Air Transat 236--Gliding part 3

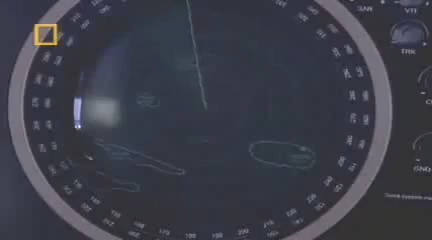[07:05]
Lages power receiving Transat 236 heavy. Do you have a...
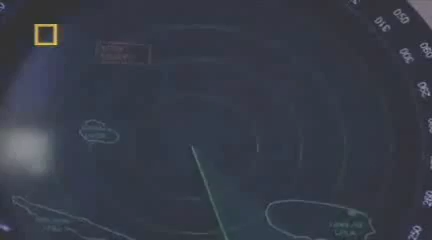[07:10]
On radar, Transat 236. We have you on primary radar. Confirm you are at 80 miles out. Your heading is good.